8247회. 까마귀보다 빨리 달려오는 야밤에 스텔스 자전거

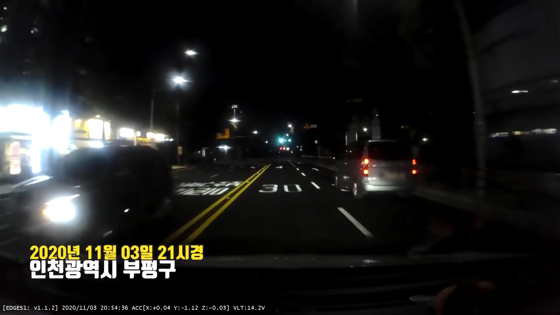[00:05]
밤 9시에 이제 학원 끝나는 따님을 데리러 가는 중입니다. 여기에서 비보호 좌회전할 거예요.
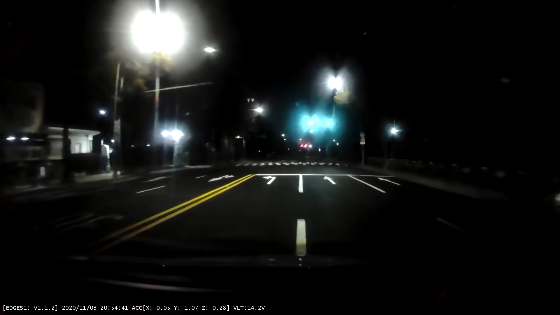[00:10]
마지막에 차가 안 와서 좌회전하는데... 중학생. 중학생의 자전거입니다.